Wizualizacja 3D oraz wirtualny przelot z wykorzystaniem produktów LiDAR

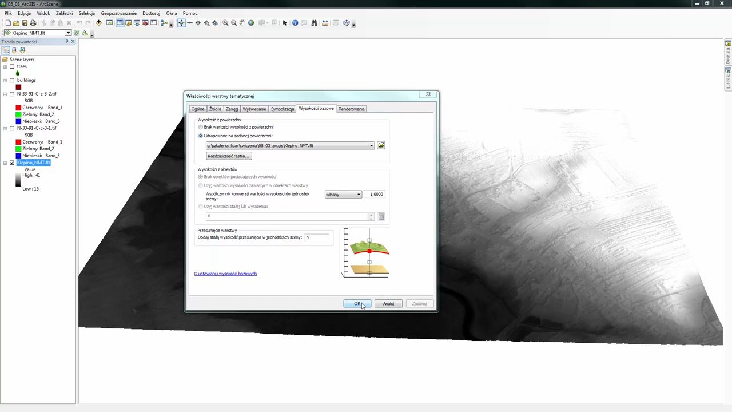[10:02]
Kliknijmy zastosuj. Po chwili wysokość zostanie przypisana i możemy zamknąć okno właściwości warstwy tematycznej. Klikając OK. Następnie przejdziemy do ustawienia symbolizacji ortofotomapy. Włączmy teraz widoczność dwóch ortofotomap. Możemy zauważyć, że te dwie ortofotomapy znajdują się poniżej numerycznego modelu terenu.
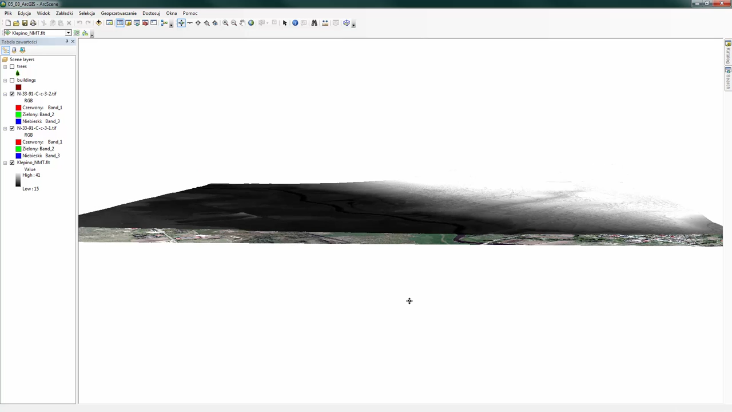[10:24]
A naszym celem jest udrapowanie tych dwóch ortofotomap na numerycznym modelu terenu. Więc żeby to zrobić musimy najpierw ustawić bazowe wartości wysokości dwóch ortofotomap. Otwórzmy właściwości pierwszej ortofotomapy.
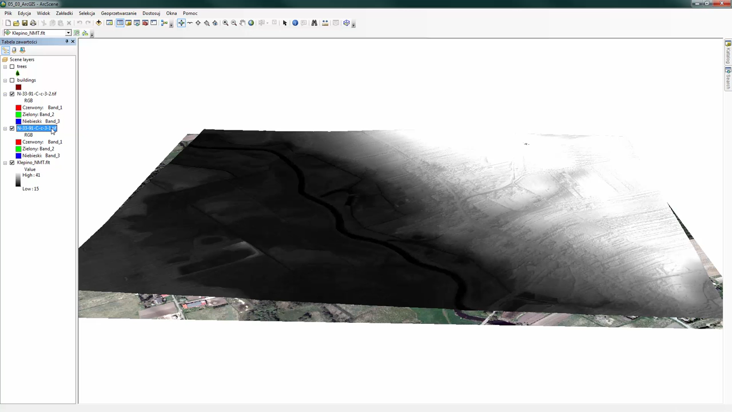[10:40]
Prawym przyciskiem myszy otwieramy właściwości warstwy tematycznej i w oknie właściwości warstwy tematycznej wybieramy zakładkę wysokości bazowej. W tej zakładce z pierwszej części wysokości z powierzchni włączmy opcję udrapowane na żądanej powierzchni. W tym przypadku chcemy, żeby ortofotomapy zostały udrapowane na powierzchni numerycznego modelu terenu. Więc wybierzmy raster reprezentujący numeryczny model terenu.
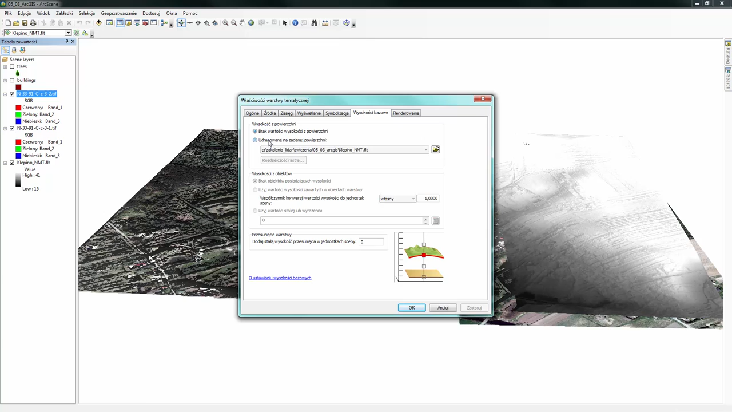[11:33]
Czyli otwieramy właściwości warstwy tematycznej zakładkę wysokości bazowe i tutaj ponownie w części wysokości z powierzchni zaznaczamy opcję udrapowane na żądanej powierzchni klepino NMT Klikamy OK
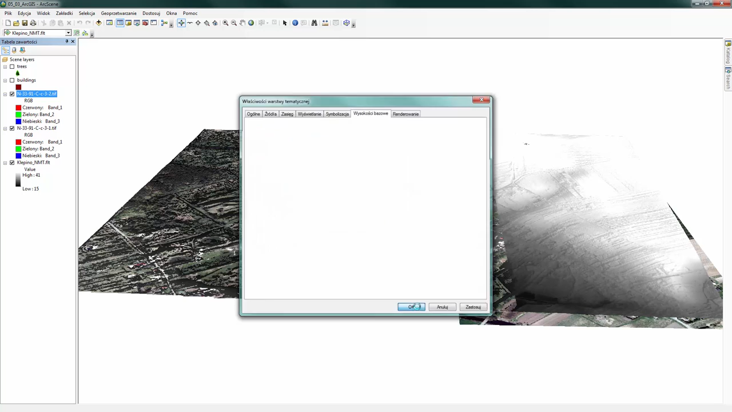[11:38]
i efekt zostanie wykonany.
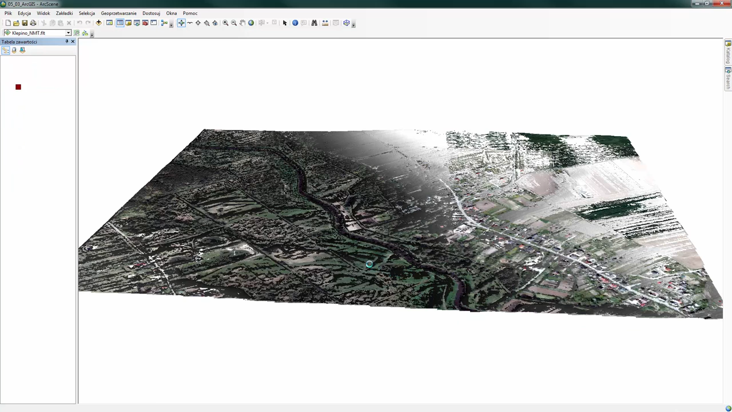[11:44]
W tym przypadku widzimy, że numeryczny model terenu niezupełnie znajduje się poniżej ortofotomapy. W związku z tym numeryczny model terenu musimy nieco obniżyć. Przejdźmy do właściwości warstwy klepino NMT i ponownie do zakładki wysokości bazowe. W tej zakładce wysokości bazowe możemy ustawić przesunięcie warstwy. Dodaj stałą wysokość przesunięcia w jednostkach sceny.
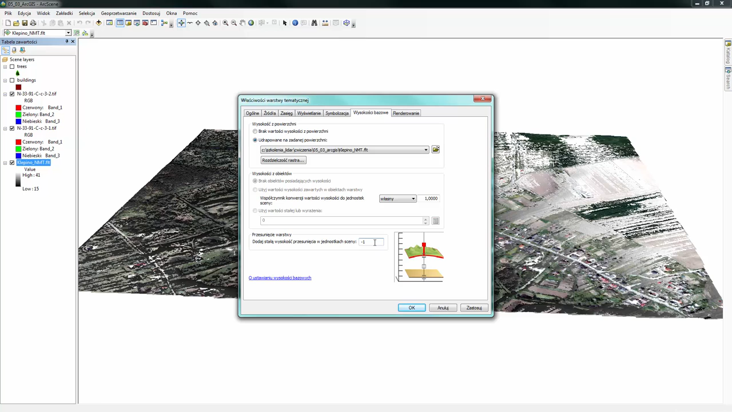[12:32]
Jeżeli natomiast chcemy przestawić przesunąć warstwę poniżej ustawiamy wartości ujemne. W tym przypadku przesuwamy warstwę jedynie właściwie o jedną jednostkę wysokości czyli wpiszemy wartość minus jeden gdy klikniemy ok numeryczny model terenu nieco przesunie się poniżej tych dwóch ortofotomapy.
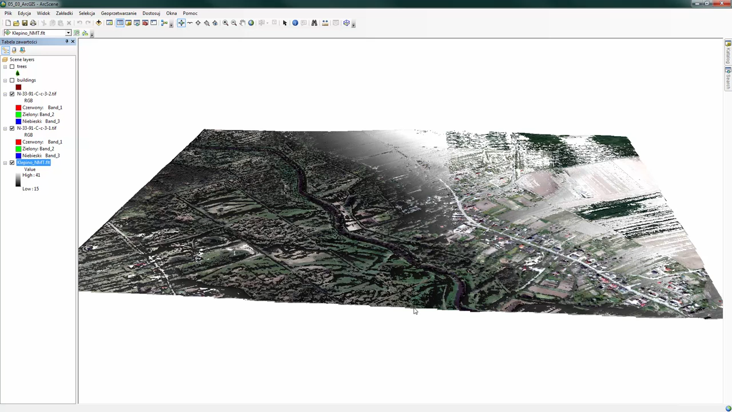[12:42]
I teraz widzimy dokładnie, że te dwie ortofotomapy są udrapowane na numerycznym modelu terenu.